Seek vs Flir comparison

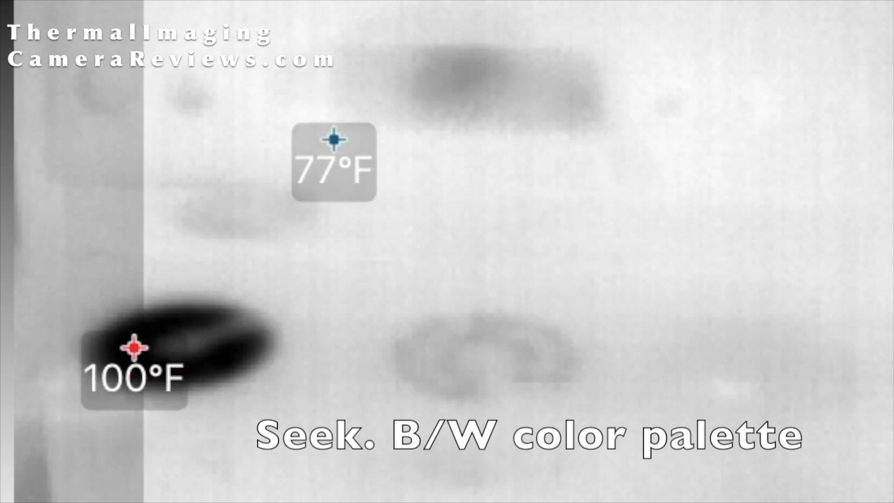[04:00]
Here we have the Seek Compact looking at a stove which is heating up along with hottest and coldest temperature markers.
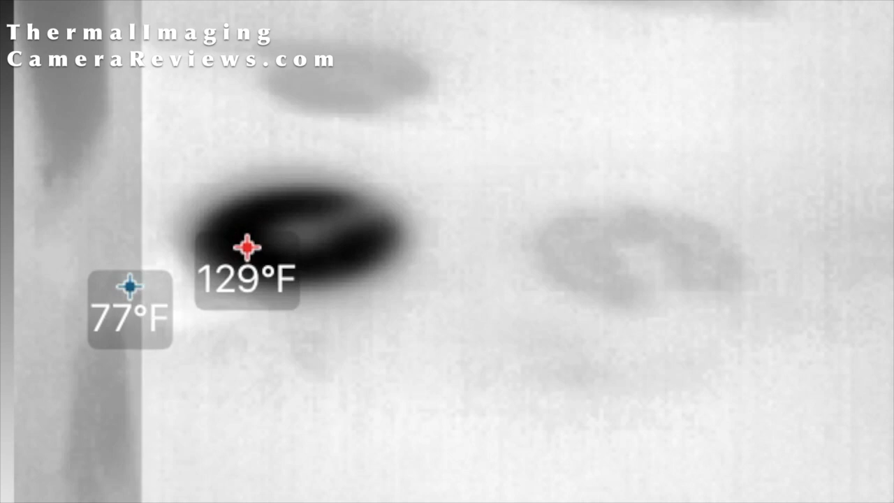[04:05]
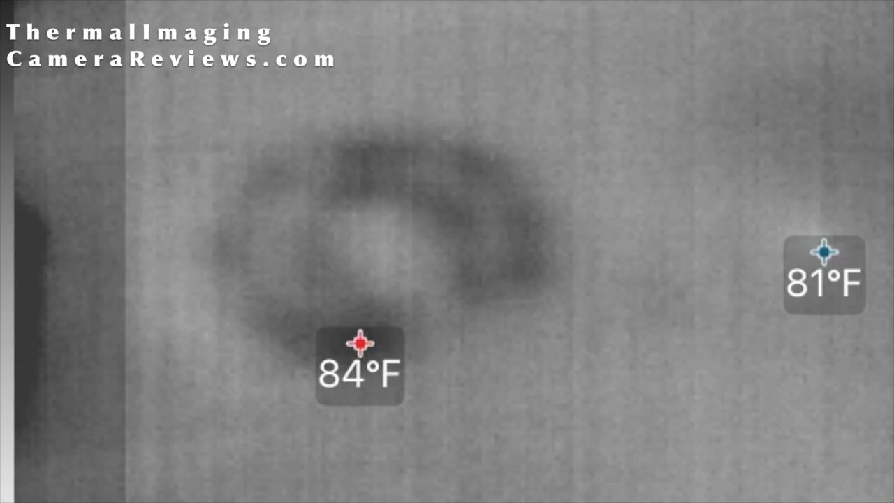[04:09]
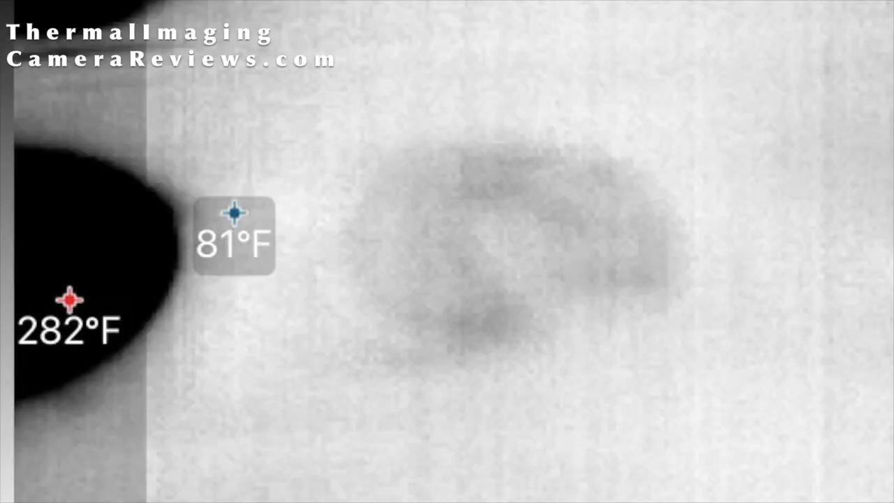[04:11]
This is also the black and white color palette. You can also see the Seek's higher temperature rating as it's rated over 600 degrees Fahrenheit
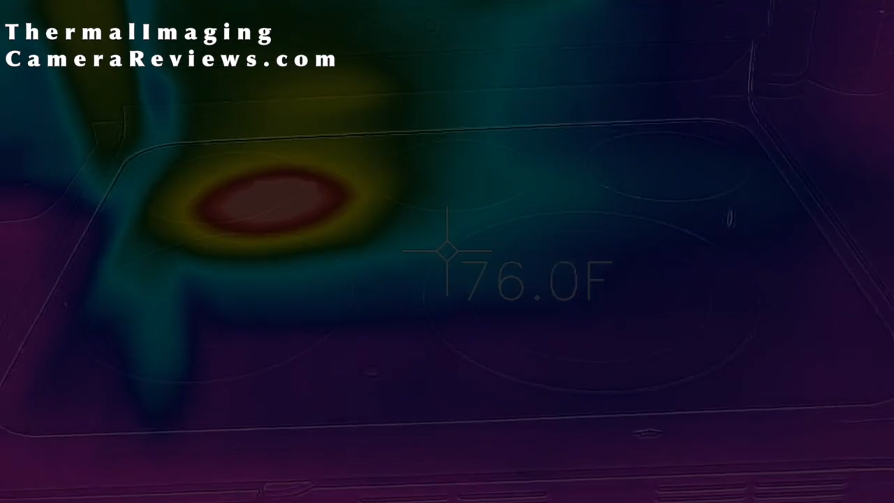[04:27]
On screen: spot 76.0°F
Here we have the FLIR-01 looking
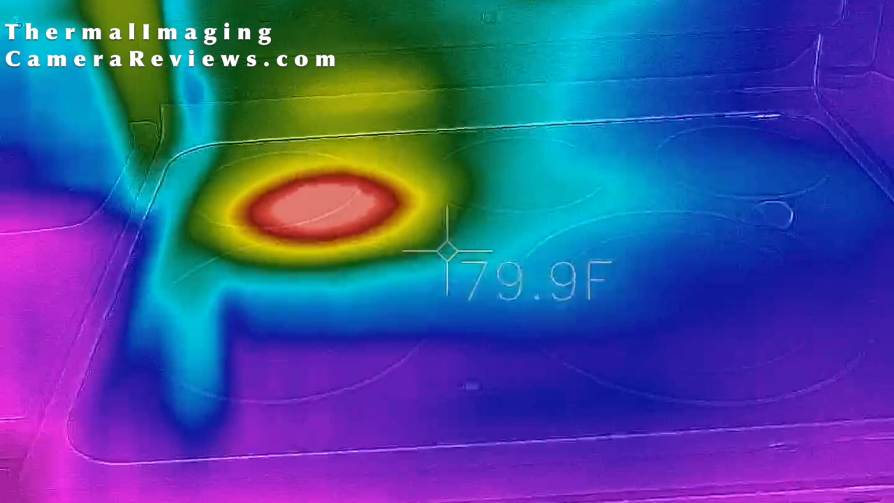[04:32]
On screen: spot 79.9°F
at the stove as the temperature indicator turned on.
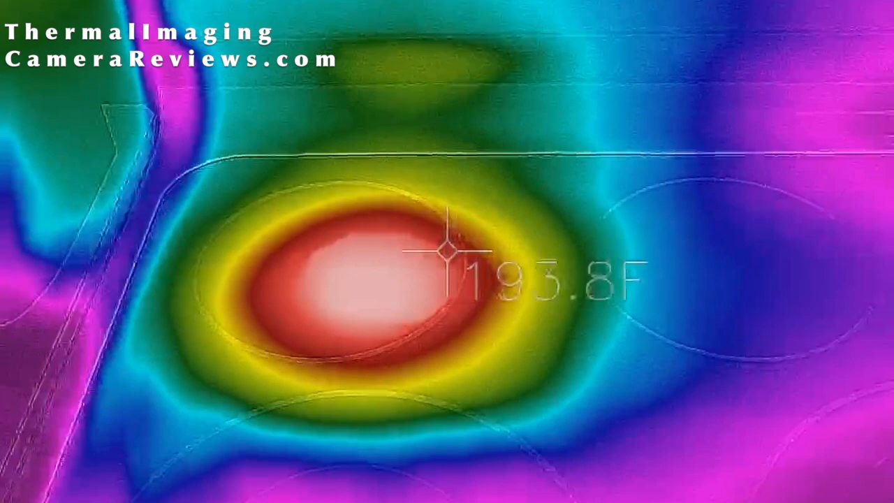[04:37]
You can see that the image is clearer
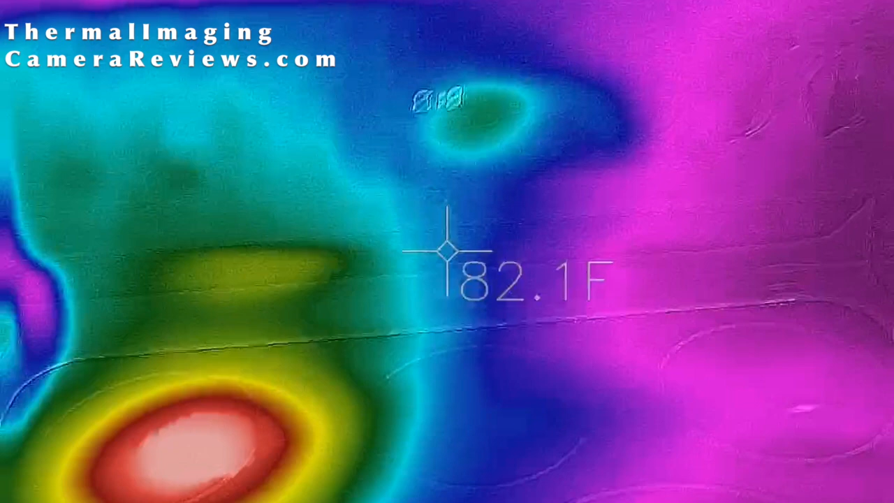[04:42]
On screen: spot 82.1°F
than the Seek because of the MSX overlay.